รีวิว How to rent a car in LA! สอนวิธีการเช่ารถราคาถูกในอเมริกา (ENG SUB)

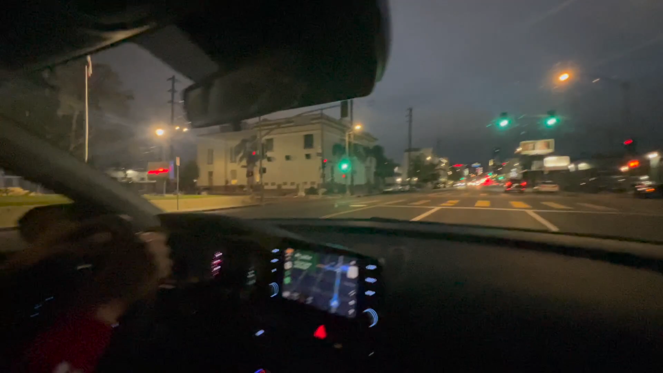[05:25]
กังคืนก็ยังขับง่ายมากเลยนะคะครับ ทุกคนขับในเมืองก็คือง่ายมากนะครับ ความเร็วคือประมาณ 20-30